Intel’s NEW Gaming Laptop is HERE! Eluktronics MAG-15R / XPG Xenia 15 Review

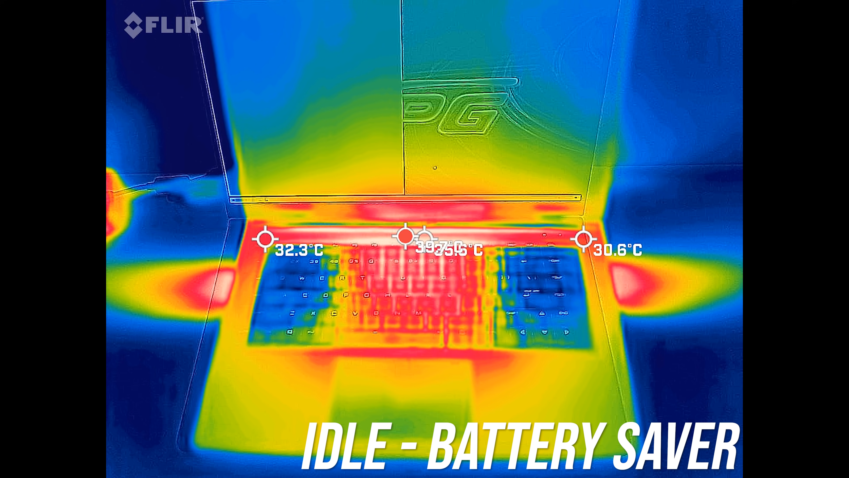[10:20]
With the stress test going, the wrist rest is a little warm and the middle was warm but not uncomfortable.
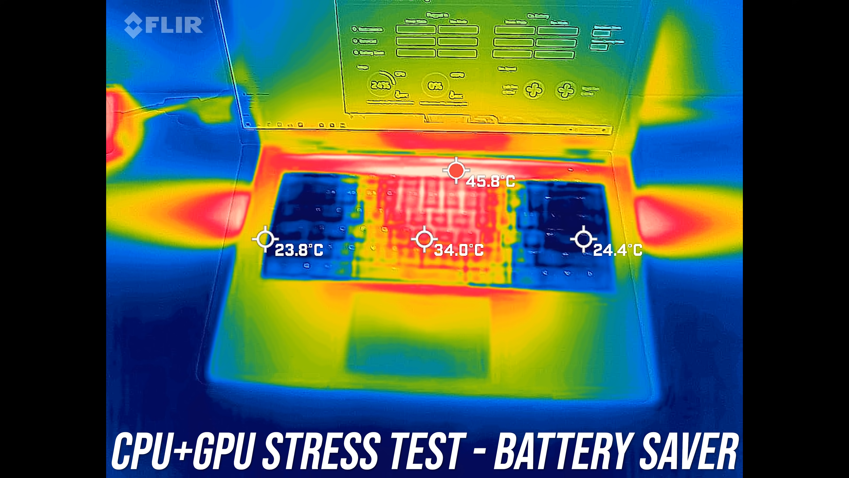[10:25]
In the higher balanced mode it's similar, the power limits of the CPU and GPU are higher now, but the fans increased to compensate.
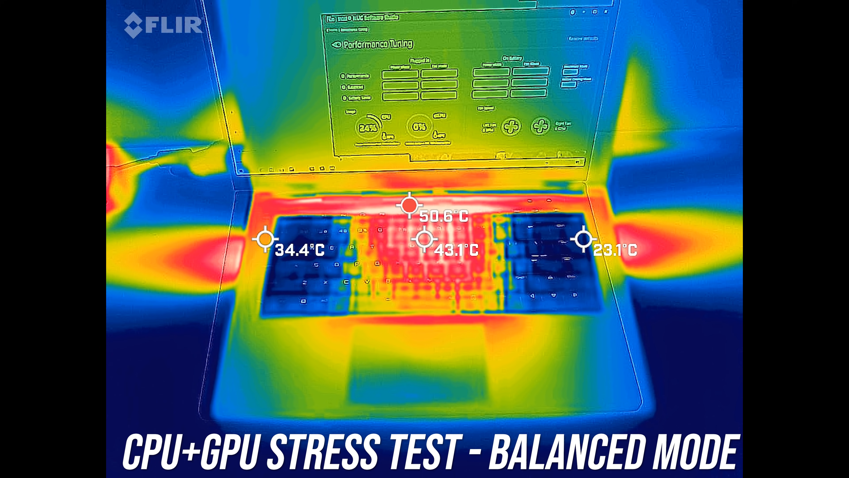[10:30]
Performance mode was a little warmer in the center, but the left and right were still ice cold, and then with benchmark mode enabled, so max fan it was very similar.
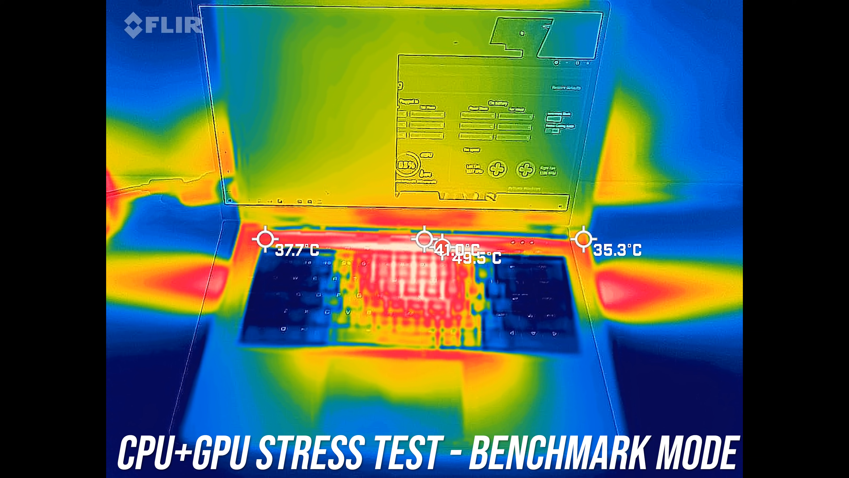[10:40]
Let's have a listen to the fan noise.